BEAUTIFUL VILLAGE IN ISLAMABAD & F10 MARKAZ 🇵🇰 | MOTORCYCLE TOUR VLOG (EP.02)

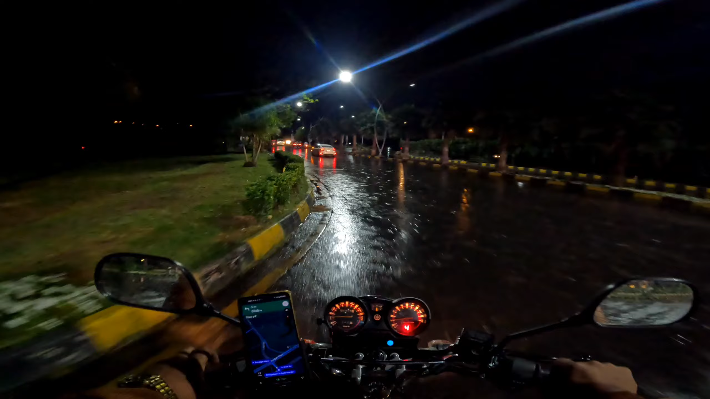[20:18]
लेकिन जी 11 बज गए, बहुत बारिश हुई यहाँ पे, एक टायर की हवा निकल गई उसने परेशान किया,